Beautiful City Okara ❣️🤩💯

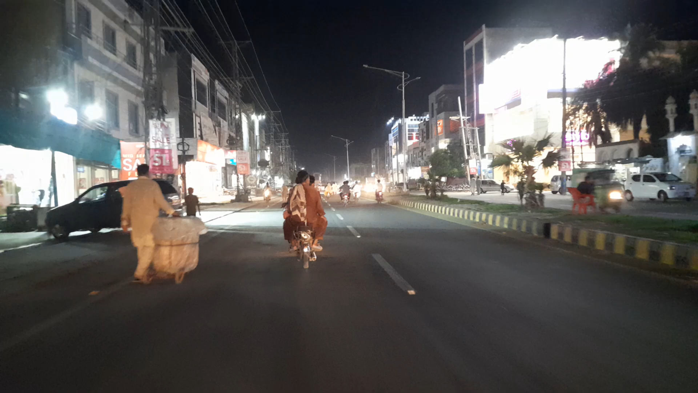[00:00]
السلام علیکم و رحمت اللہ و برکاتہو کیسے ہیں سب لوگ امید کرتا ہوں سب ہی خیریہ سے ہوں گے جی دوستو ایم اے جینا روڈ اکارا پر ہم مجود ہیں اس ٹائم اور رات کا ٹائم ہے جی
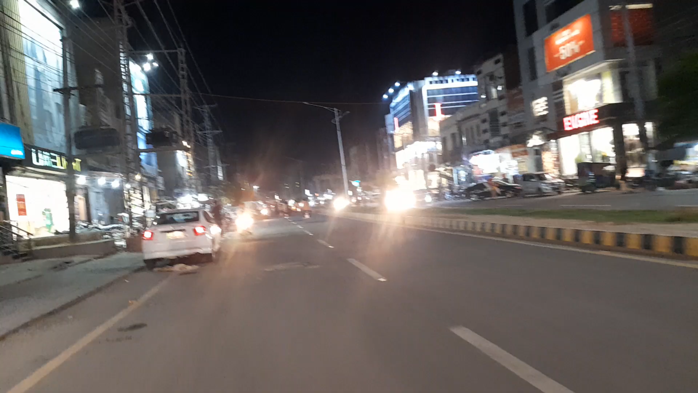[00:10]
داری صاحب کیا چل رہا ہے تصویریں جل رہی ہیں لگ بگ نو بجنے والے ہیں سٹیل پچھلیں منا رہے ہیں داریت صاحب روڈ
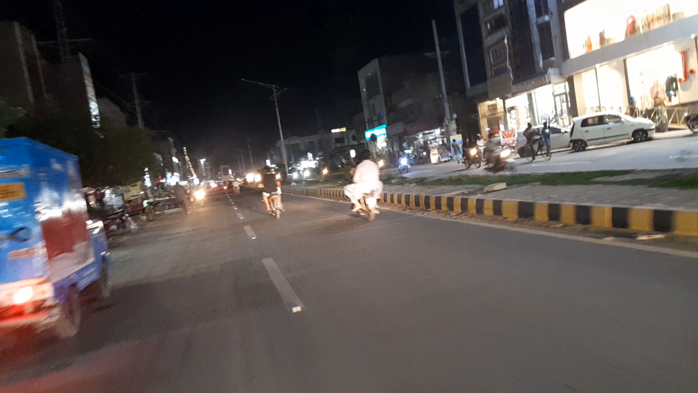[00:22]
کے اوپر کیونکہ منظر ادر کا آپ کے سامنے ہے کوشش ہوتی ہے کچھ اچھے منظر کیپچر ہو جائے ہماری کیمرے کی آنکھ میں تاکہ آپ دیکھ سکیں اس کو بھی سانی سے اور یہ آپ کے سامنے اس ٹائم حبس ہے حبس کا راج ہے
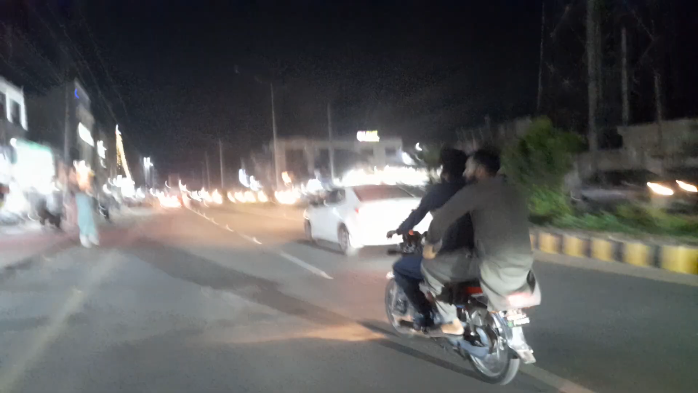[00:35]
اکارا میں اور ہماری یہ کوشش ہوتی ہے کہ جو